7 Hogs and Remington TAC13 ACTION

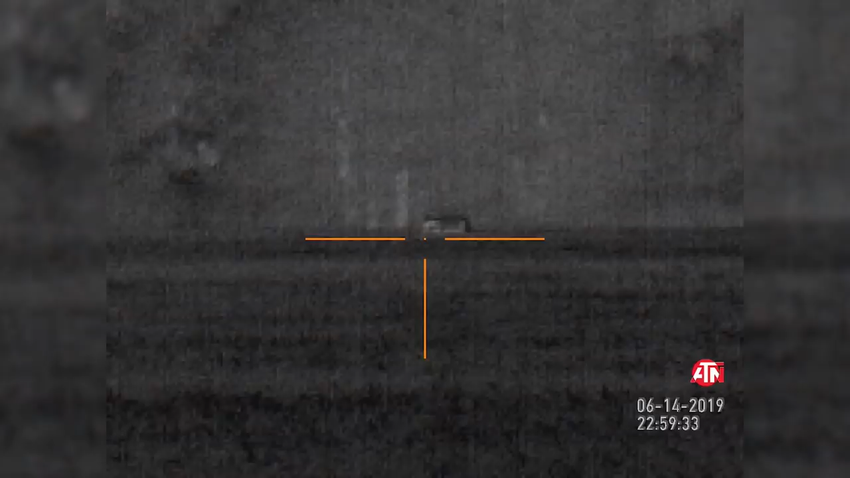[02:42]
So all we saw in that wheat field were really these lone boars. And just like this one, they were pretty far out. We did try to stock up on them,
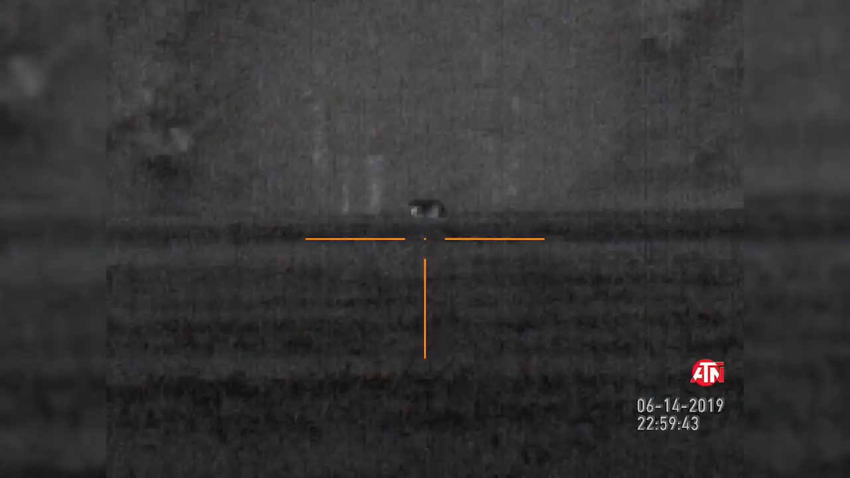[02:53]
but with that wheat field being so dry and noisy, once we got within 150 yards, maybe they started hearing us and then took off.
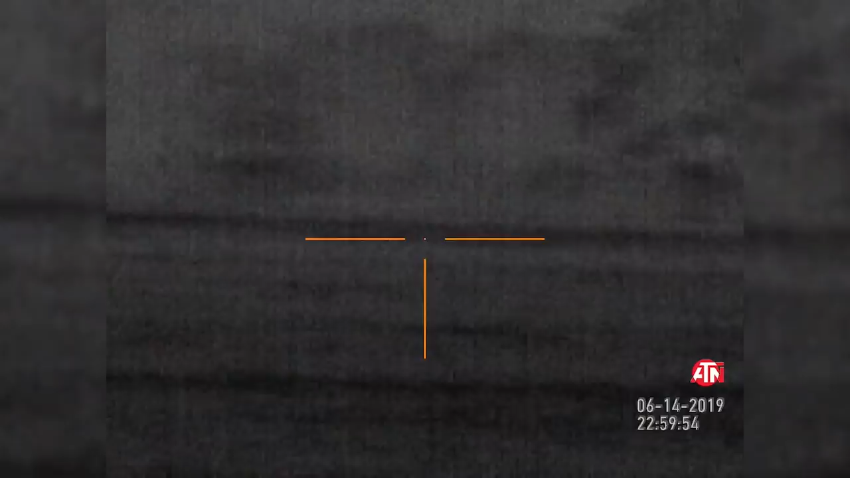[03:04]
So we tried actually for quite a bit. You guys can see it's 11 p.m. at this point. We just didn't see any bigger groups come in.
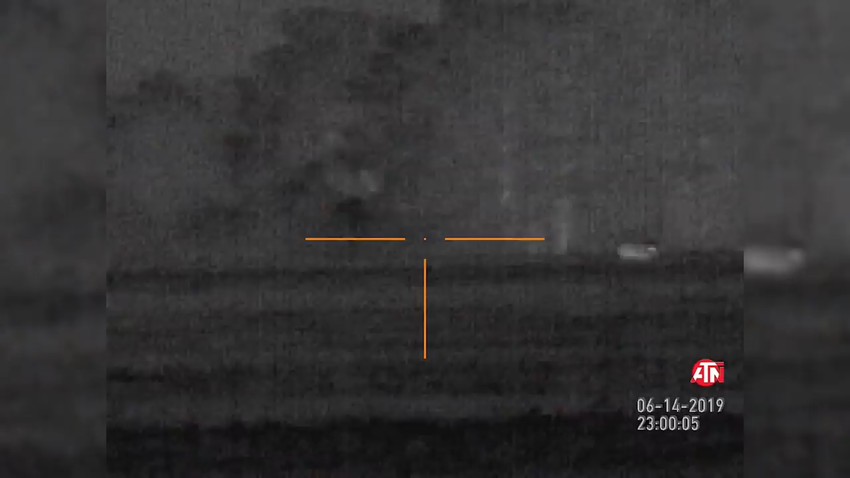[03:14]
And then, like I said, these big boars were just too far out for us. So we packed up, headed over to the other wheat field and actually met up with Micah.
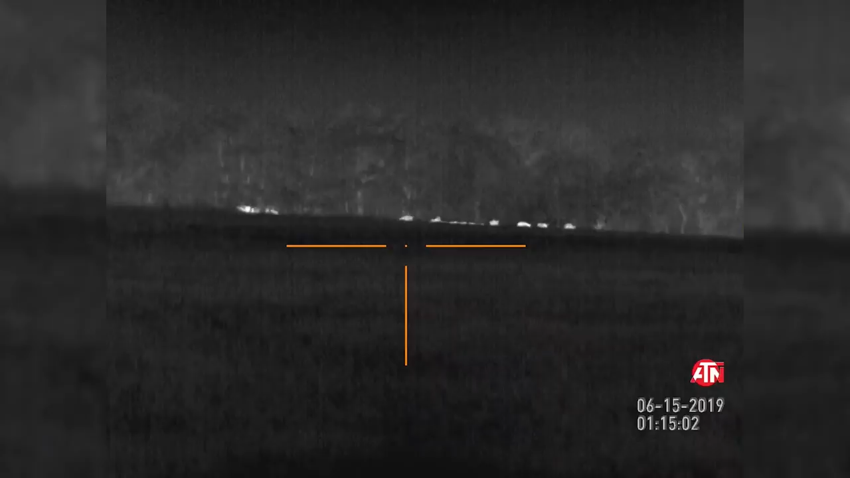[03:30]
It took probably about 30 minutes, 45 minutes until more hogs showed up.
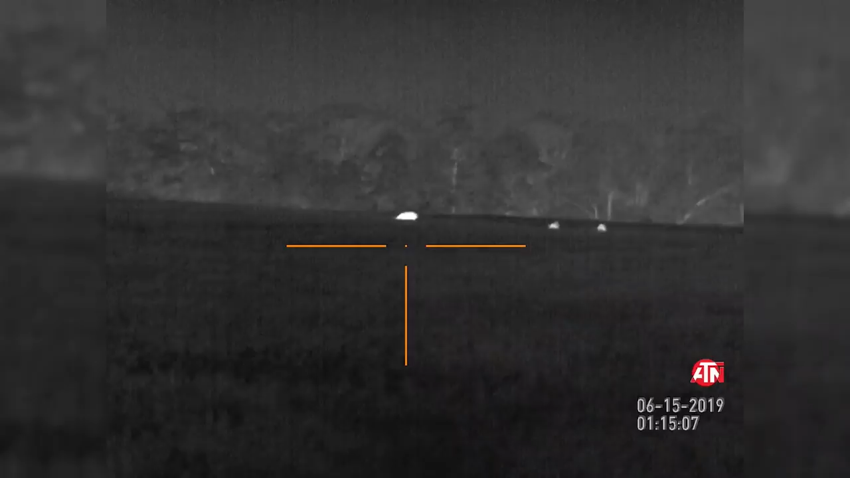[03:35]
But we had quite the sounder show up here towards the back of the field.
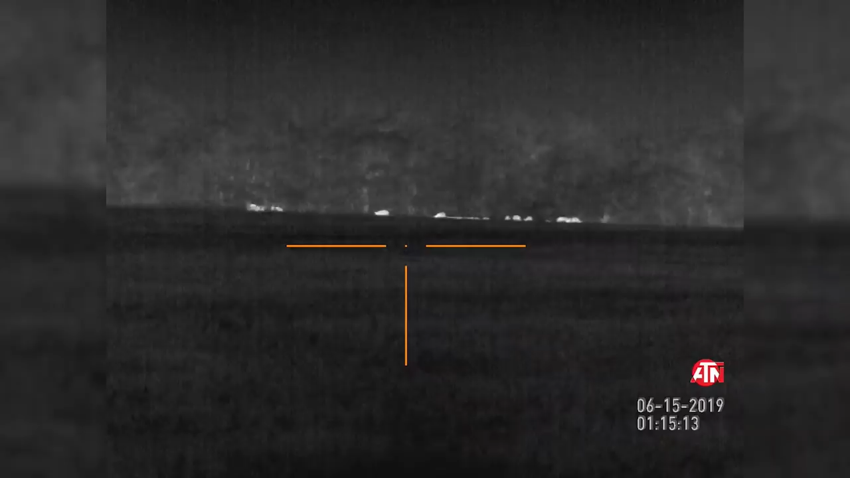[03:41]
So we moved towards them, tried to kind of like follow the hog trails in the wheat.
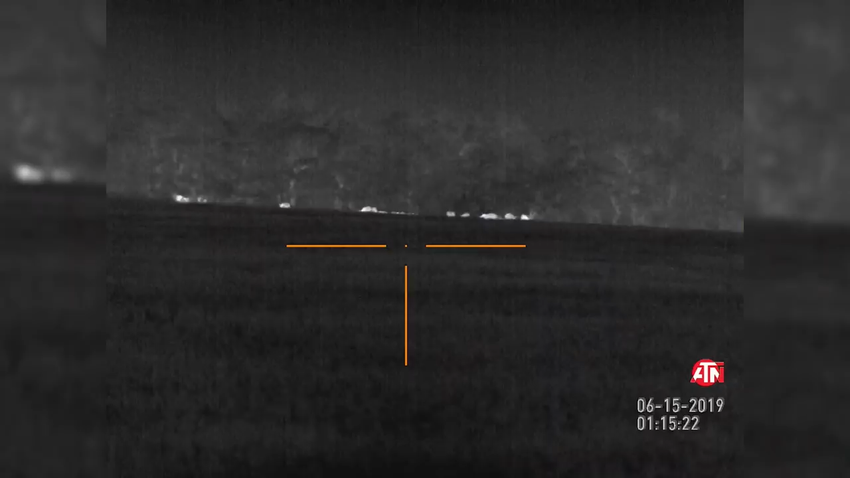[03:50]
the road and also train tracks next to the field. So that really helped us to get closer.
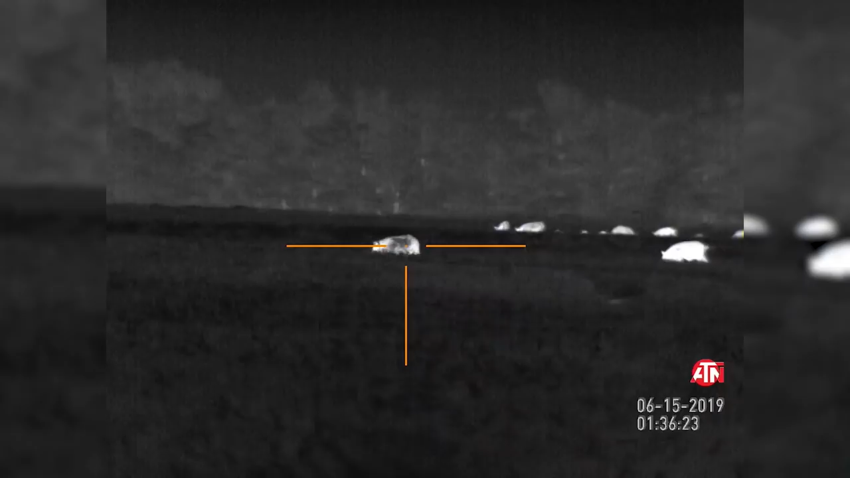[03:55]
And we actually did get close enough to approach them.